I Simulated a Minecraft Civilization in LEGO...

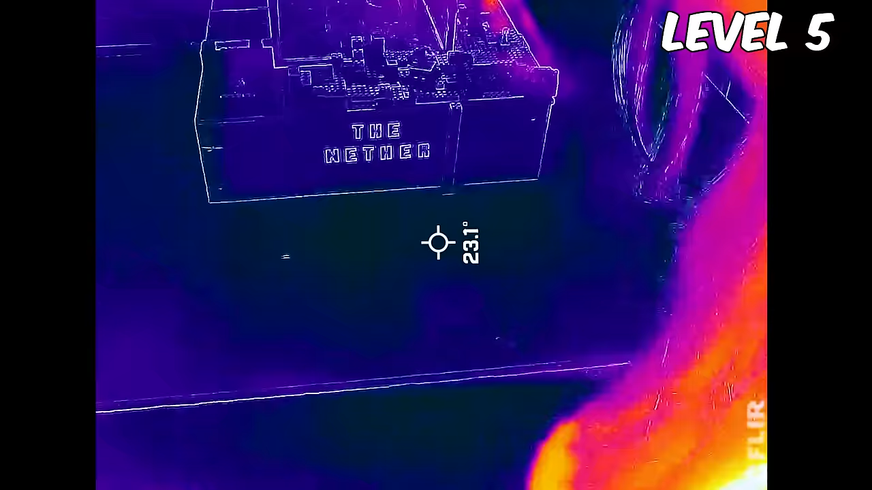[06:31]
Wow! Check out my hand! So what about cold temperature?